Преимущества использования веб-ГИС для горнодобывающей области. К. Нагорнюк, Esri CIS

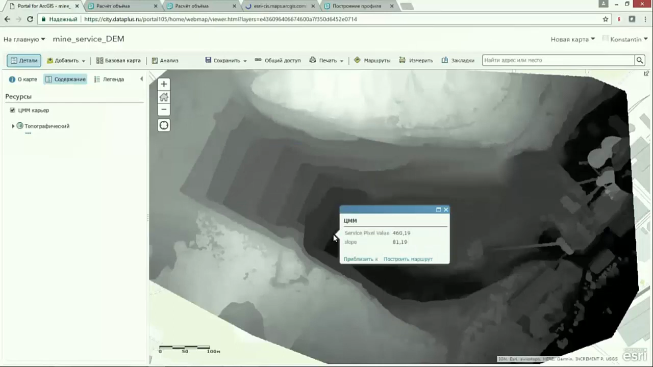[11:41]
Во-первых, публикуя рельеф, на портале вы получаете стандартный набор инструментов по отображению всплывающих окон. В данном случае у меня во всплывающем окне было значение угла наклона.
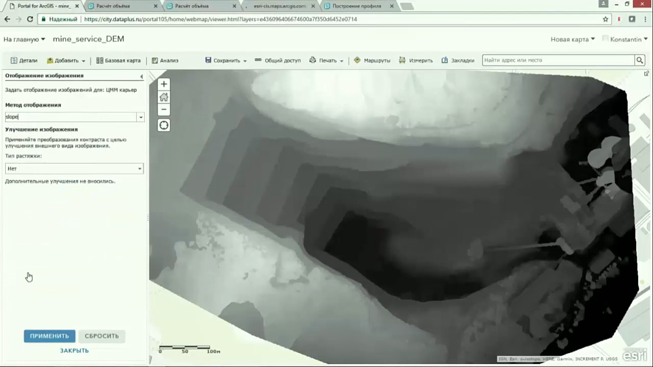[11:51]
И на портале я могу динамически мой рельеф менять. Например, представьте в таком виде, где более яркие места означают более высокий угол наклона.
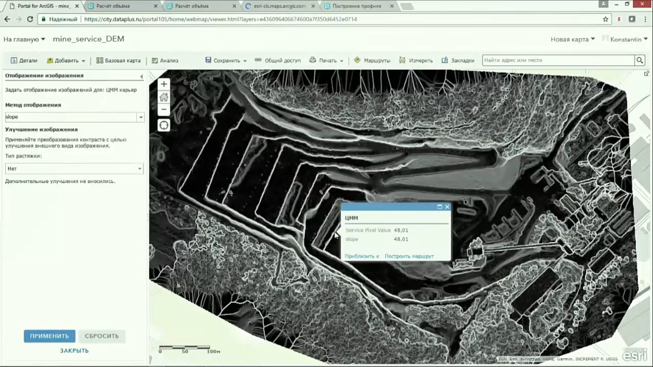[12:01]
То есть в зависимости от того, какую пользователь решает задачу, он может рельеф сразу отобразить.
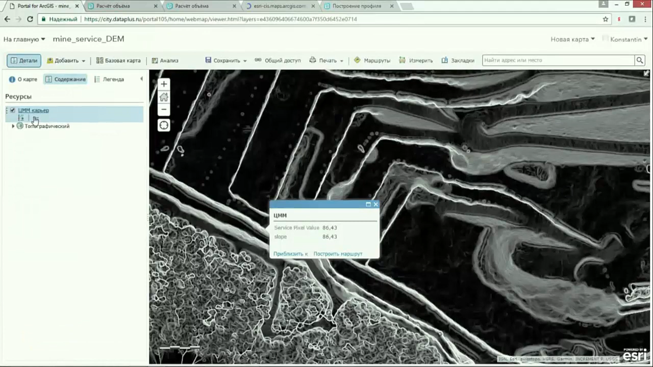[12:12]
Либо в псевдоцветах, либо отмывкой, либо в градациях определенной цветовой шкалы.
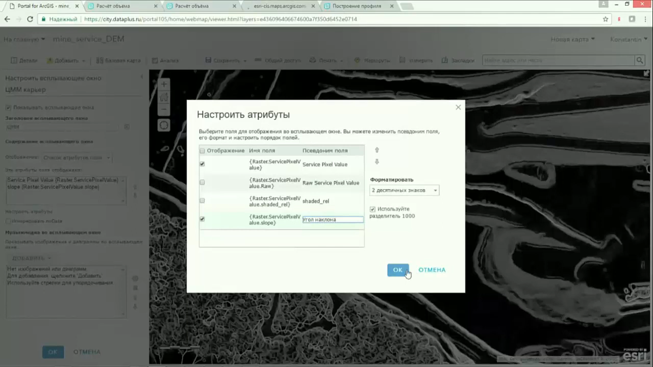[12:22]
И это все делается динамически на сервере, а в портале вы получаете результат. То есть у вас появляется более гибкая с точки зрения визуализации система.
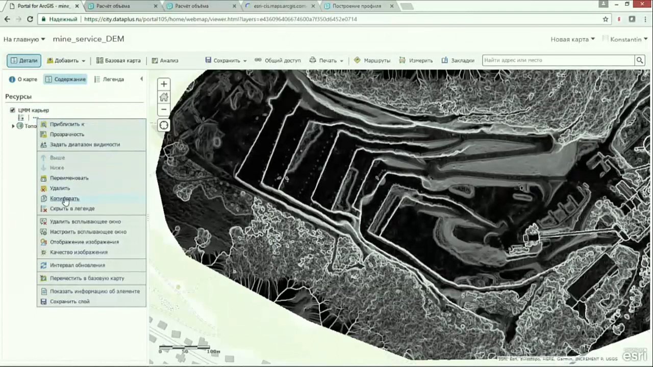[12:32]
Сейчас я попробую из черно-белого режима перейти в более понятный режим представления рельефа по цветам.
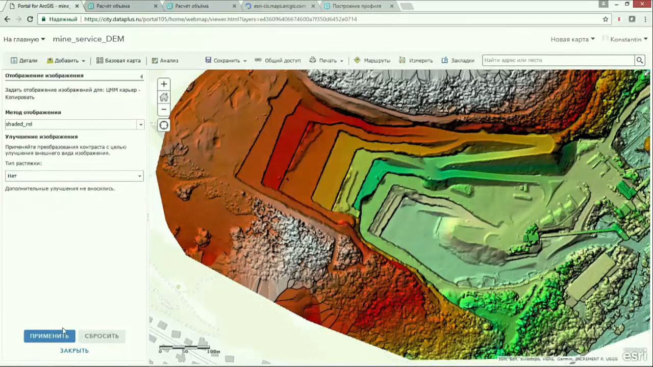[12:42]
И это я все выполняю в интерфейсе портала. Давайте эту задачу оставим.
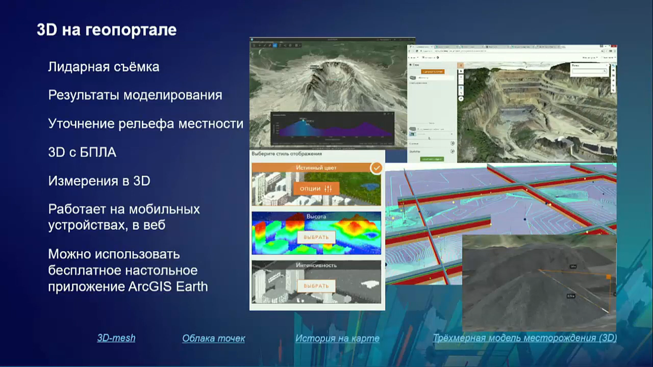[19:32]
И это сейчас работает не только на веб-устройствах, но и доступна поддержка отображения 3D на мобильных устройствах.
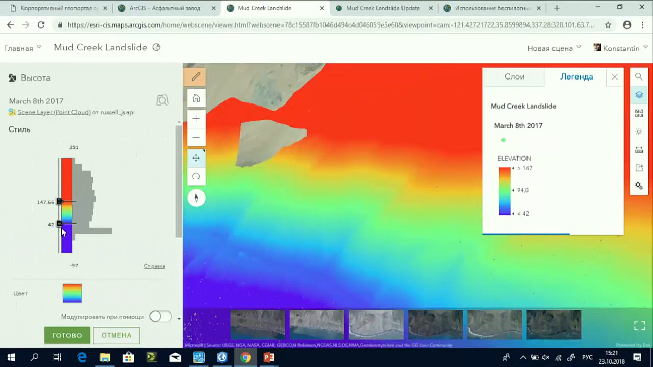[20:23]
Потому что меня интересуют с определенной высоты, и я сразу вижу, где эти значения находятся.